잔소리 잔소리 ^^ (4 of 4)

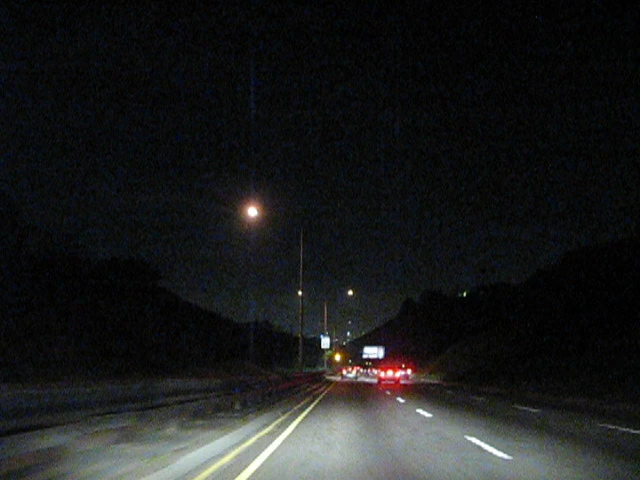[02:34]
자 지금 늘 얘기하지만 저는 지금 어 그냥 노브레이크 노옥에서 어 개스 배달로 그냥 내려가고 있습니다. 그리고 어 제 속도는 지금 뭐 정상이다. 어 이런 소리 듣고 있습니다. 지금 제 앞에서도 브레이크를 사용하지 않고 있네요.
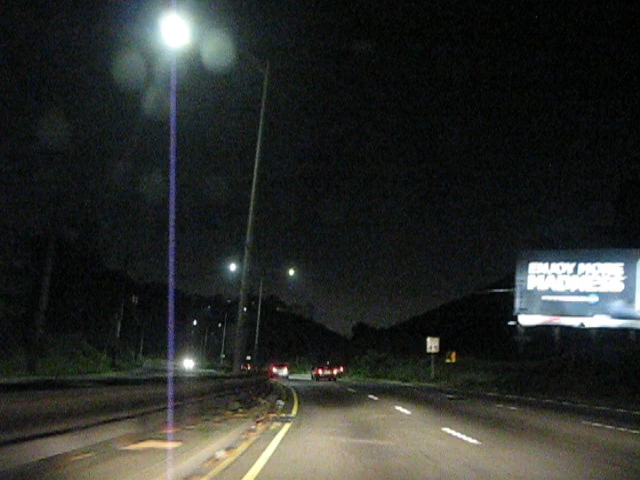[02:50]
어. 옆에 차서는 브레이크를 쓰고 있고요. 어 지금 썼었네요. 저는 계속 노브레이크로 지금 어 내려가고 있습니다. 노 개스 배달래요. 자 지금 개스를 조금 썼고요. 그리고 다시 또 슬로윈해서 개스에서 힘을 뺐습니다. 아. 기어는 잠자가 3단 기어로 내려가고 있는 중입니다. 2단으로 한번 바꿔보겠습니다. 자.